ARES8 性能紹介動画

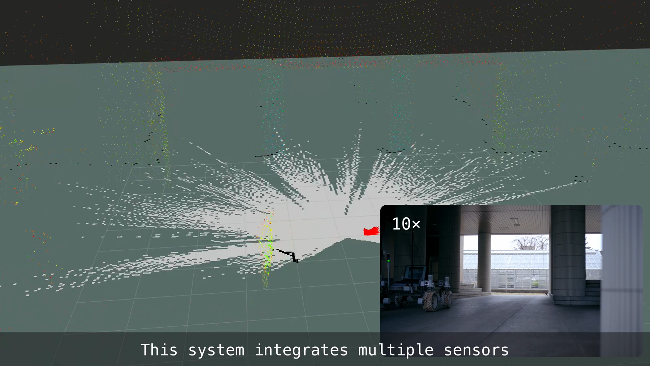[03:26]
This system integrates multiple sensors, including IMU, GPS, wheel dimetri,
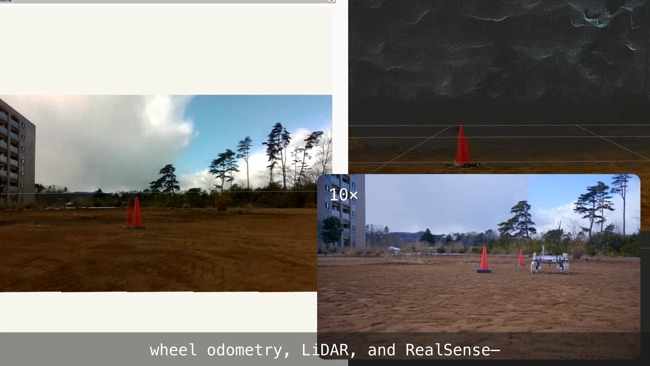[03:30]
LiDAR, and RealSense to perform navigation using the Nav2 package,